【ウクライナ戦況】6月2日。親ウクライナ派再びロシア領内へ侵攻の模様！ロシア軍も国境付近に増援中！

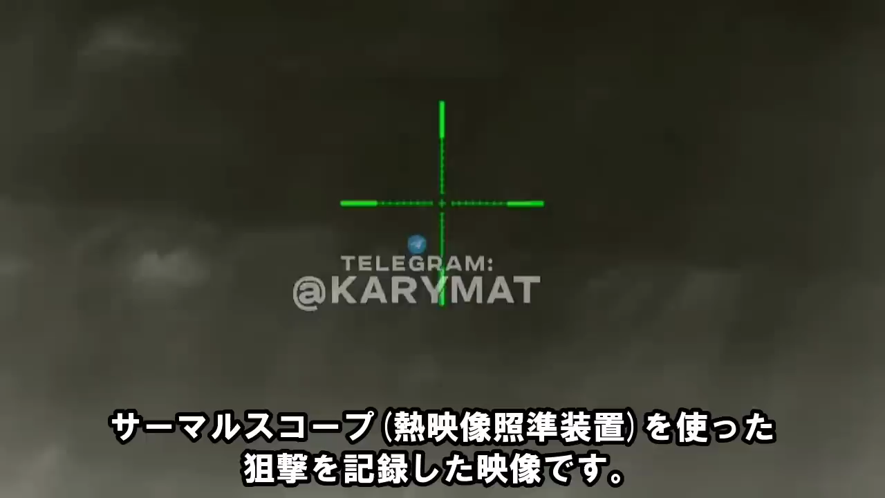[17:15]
サーマルスコープを使用しているのはウクライナ軍特殊部隊、標的となっているのはロシア兵です。